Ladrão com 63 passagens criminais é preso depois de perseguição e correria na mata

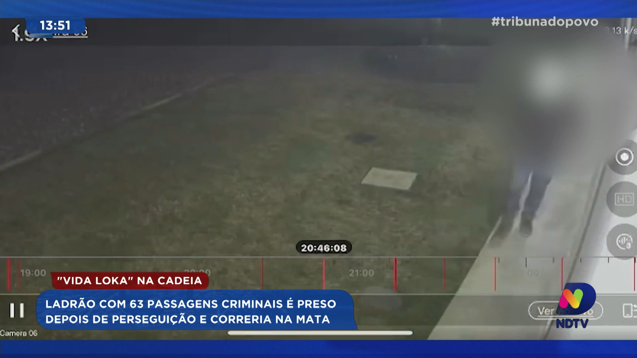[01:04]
porque quando esse sujeito foge, depois de bater o carro, ele vai buscar informações, vai pedir ajuda na portaria de uma empresa.
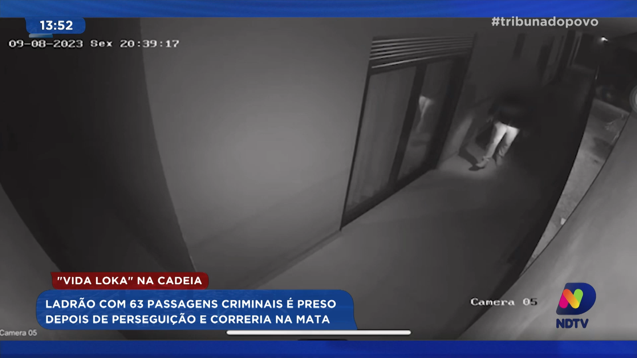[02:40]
Veja que o criminoso aparece mexendo na janela e nas portas. Quer achar uma forma de entrar. Tem cautela para não chamar a atenção. Começa a andar em volta da residência, até que aqui é visto na garagem.